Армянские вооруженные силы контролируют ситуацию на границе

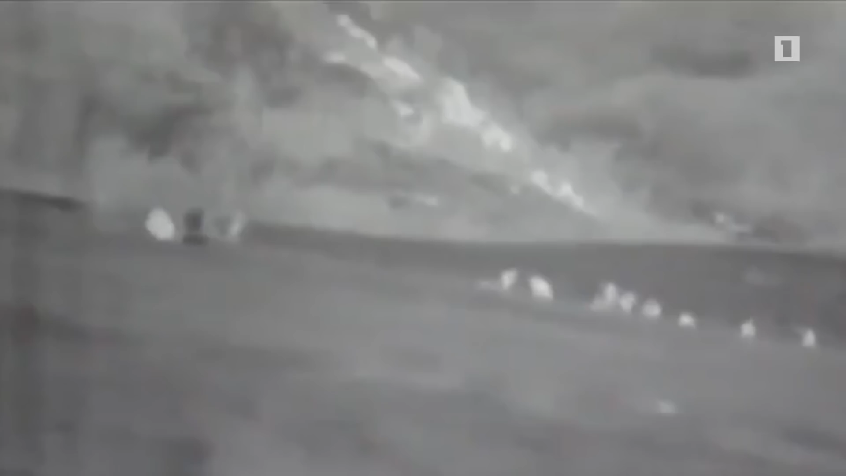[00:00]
В районах размещения группировок противника в течение ночи продолжались операции по рассветке и огневому поражению.